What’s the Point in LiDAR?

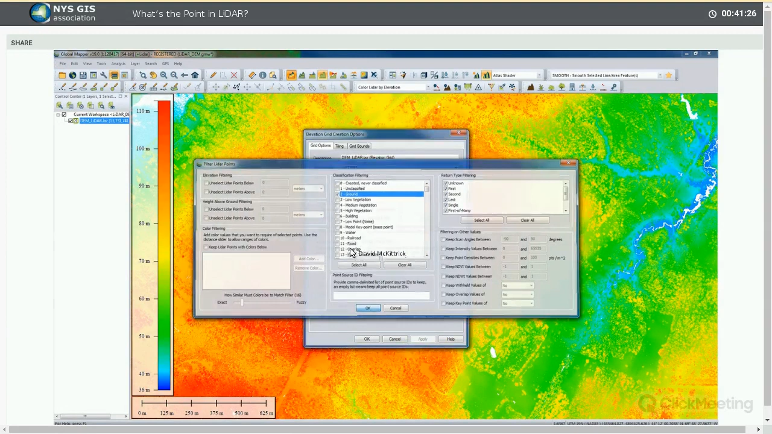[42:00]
And we'll click OK. Now, this should give us a little bit of a better looking result. And by the way, that visualization that we saw initially as a slope shader, it's a way to look at terrain, not based on elevation, but based on the slopes. I'll just bring it back up again so we can explain in a little more detail what we're looking at. So this is showing me a slope analysis. These are degree values over the left side.
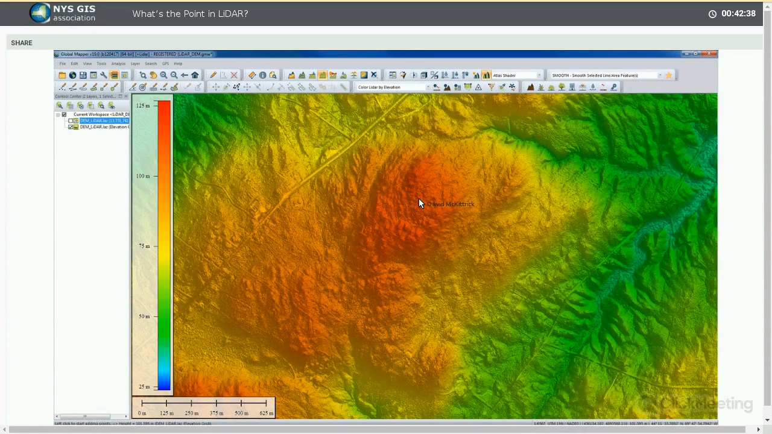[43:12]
So there are different options here. One of the more common applications for working with this type of terrain data is generating contours. And I'm just going to zoom a little closer. We'll keep this fairly localized here. Contour generation, very simple process. Again, we have another component here, a little button in the toolbar, allows us to define the parameters of my contours. What we're doing here is, again, generating a new layer. This is going to be a line layer, a vector line layer, and we can simply define the contour interval by specifying that value. Right now it's set to 5 meters. I'm going to make these a little higher. I'm going to bring it down to 1 meter. And we can establish index contours, minor and major. A few other options in here I'm not going to be too concerned about.
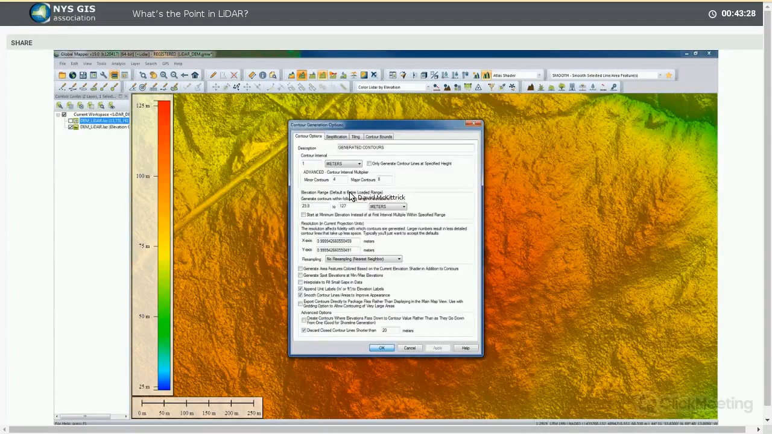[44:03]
Click OK, and we should see some nice contour lines. Very quickly generated, turning off the surface, you can see my contours. And maybe I would have smoothed them a little more. We have a smoothing process that we can initiate now if we want to take a little bit of this angularness, I don't know if that's a word, but we take the angular nature of my contours out.
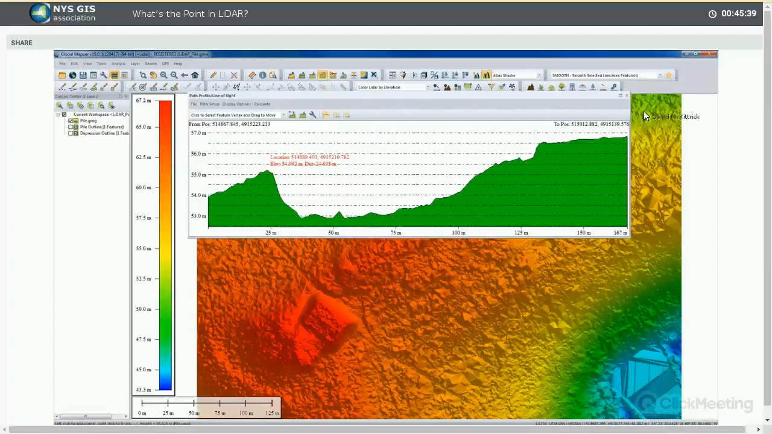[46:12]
The other interesting feature, which I didn't realize initially, but I found after the fact, is this depression in the terrain. And I have since learned that this is a quarry. Apparently, the granite that was mined here was used for some of the buildings down in New York City. So you guys may be walking on some former main quarried granite. Again, objective in this little exercise is to determine how much granite was actually removed. Now, you'll see I've pre-configured this outline of the pile I want to measure. There's no specific characteristics associated with this line other than I drew it as quickly as possible to outline the area of interest. What Global Mapper will do in this process is to determine precisely the
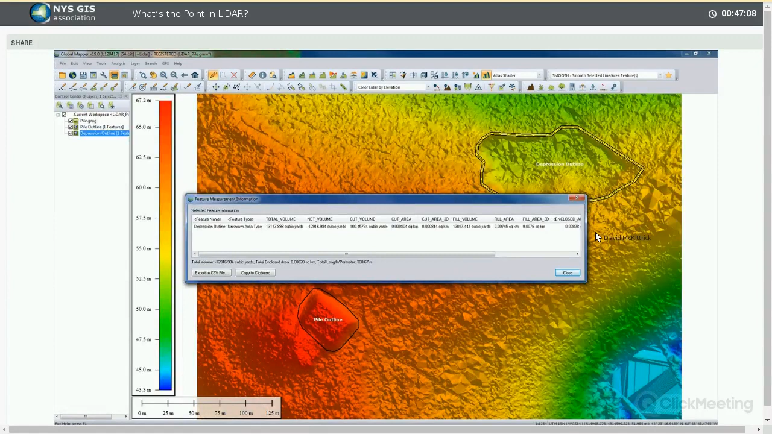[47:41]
So again, based on the elevation around the edge, there was about 12,000 cubic yards of granite pulled out of this quarry at stage in the past. So again, quick calculation, and you can see the negative value. So that's a very, very powerful, very simple, but very powerful tool, obviously derived initially from LiDAR that was converted into a terrain, and now we can quickly generate those, or calculate those volumes.
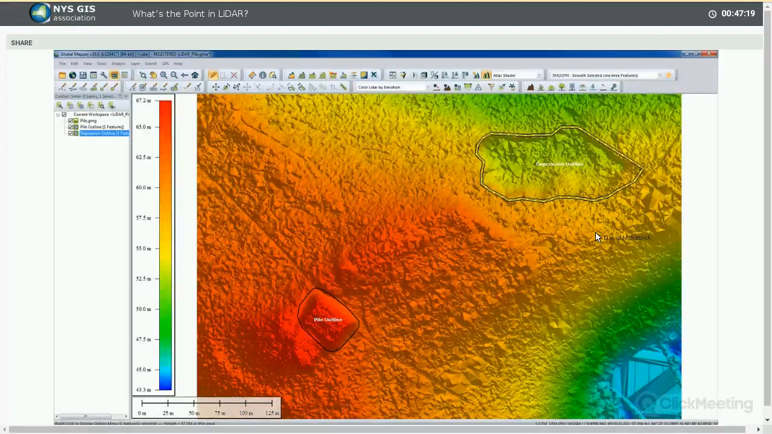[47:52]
This is actually the last one I'm going to have a chance to work on today. With apologies, I didn't get done everything I wanted to do, but I want to show you the cut and fill analysis.
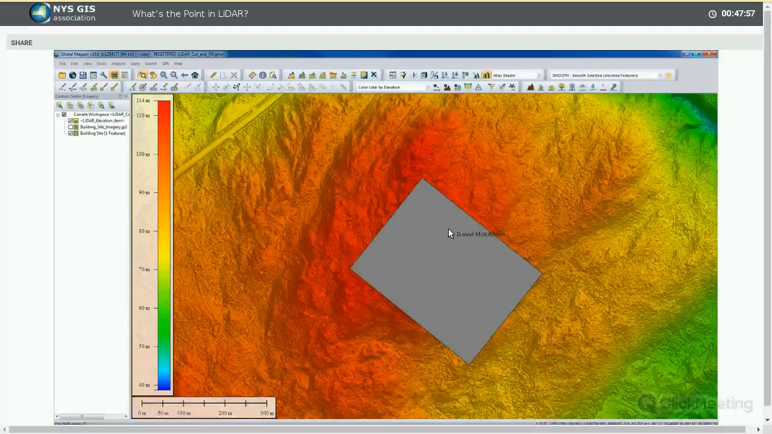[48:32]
If I look at this in 3D, you can see my choice of location for this project was probably not the best because it's on the edge of a slope. What I want to do in this exercise is to create a flat surface based on the extent of this rectangle, but that flat surface is going to be optimized in such a way that the cut areas and the fill areas are going to have the same volume or approximately the same volume. I want to equalize cut and fill.
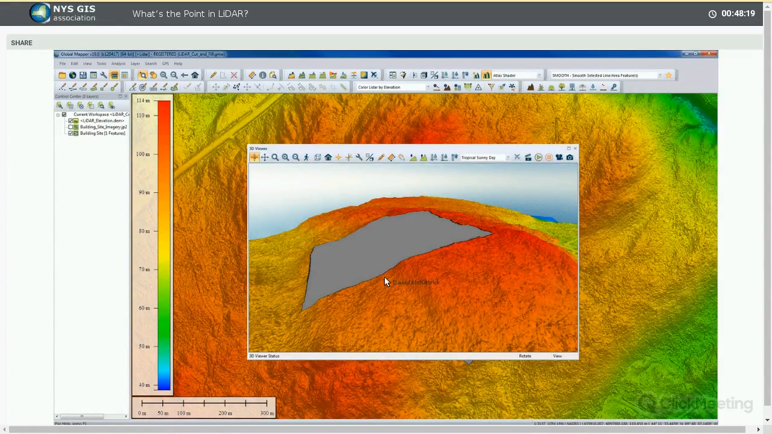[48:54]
Now it's going to perform two processes for me. It's initially going to give me what those volumes are, and then it's going to create a modified surface based on the flattening of this rectangular feature. Now you can do this obviously for polygons, rectangles in this case, or linear features as well. So if you're planning a highway through the terrain, you can see how much cut will be needed and how much fill will be needed, and it nicely models that as a result. Now, once again, that's the verbal explanation. The practical demonstration is very, very simple.
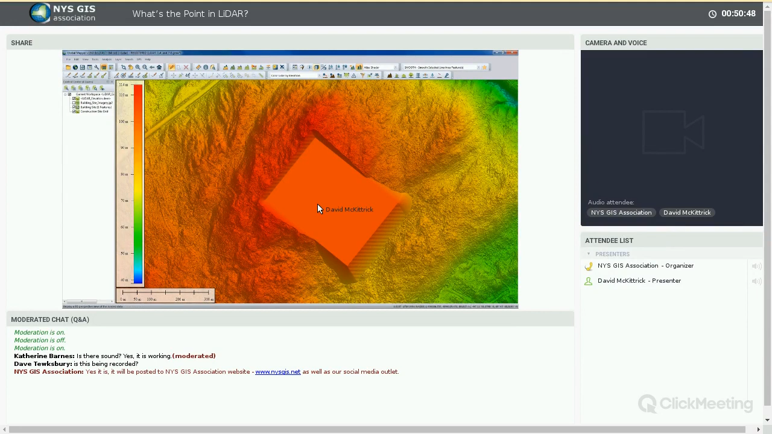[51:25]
Now, the final part of this process, if I click OK, is actually to generate what that surface would look like. And I'll pop up my 3D view one more time, and hopefully it'll give us a good idea. Oh, sorry, I'm going to change one setting in here because we don't want to view multiple surfaces, just the one.
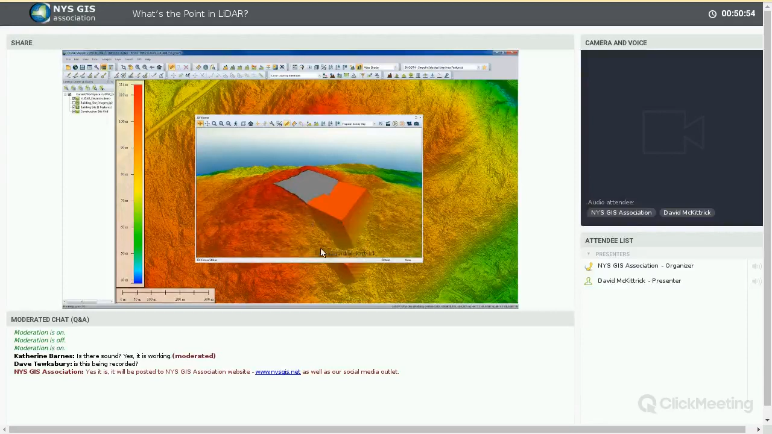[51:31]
And you'll see now my flat surface with those slopes. A little bit exaggerated in terms of the elevations, but you can see very clearly we have a flat surface, 102 meters or whatever that height would be, with my cut values and my fill values equalized. And with apologies for the hasty walkthrough, didn't get to do change detection,
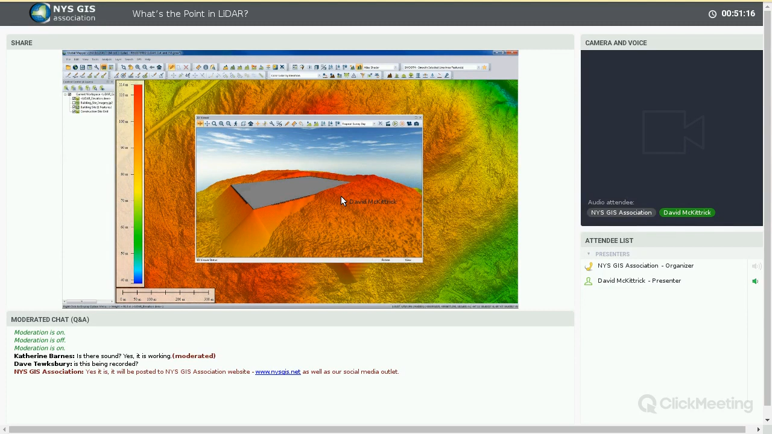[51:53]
unfortunately, but hopefully that gave you an idea as to some of the things that you can do with LiDAR data, starting with the initial point cloud